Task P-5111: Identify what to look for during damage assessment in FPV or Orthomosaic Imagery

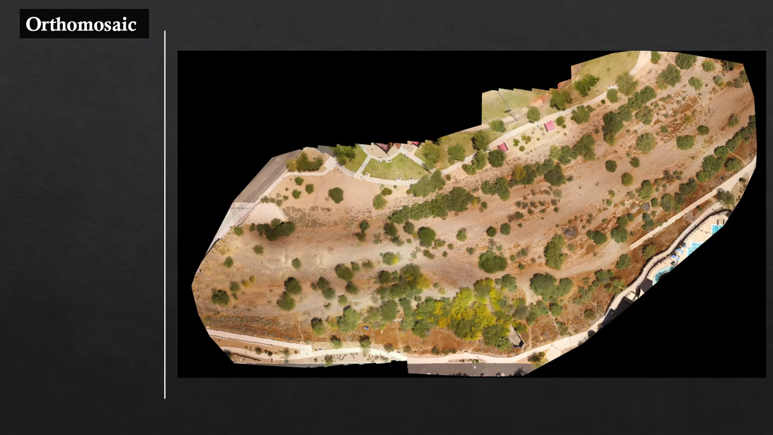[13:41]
In this instance, we're using Pix4D Mapper on Windows, running good hardware and processing 159 photos of a nearby wash. We're pushing this map out quickly to IEC, so we've chosen Rapid Quality, which took 16 minutes and produced a file size of 22 megabytes. This will be a map that gives IEC an overview of the area and enhances their situational awareness,
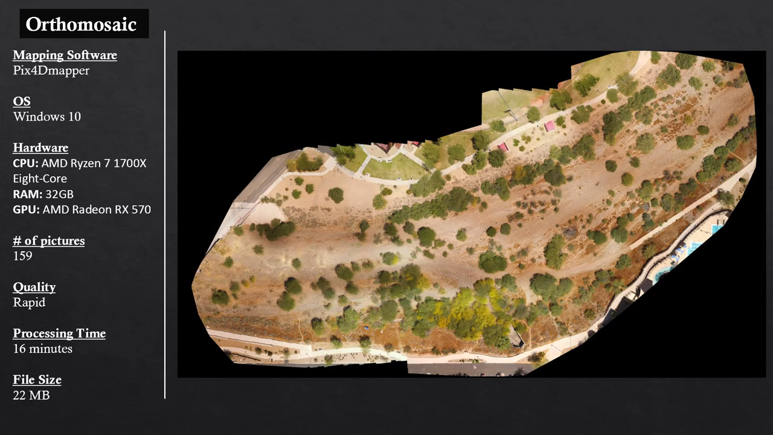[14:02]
but lacks fine detail. Let's zoom in here and we'll look closer at the details.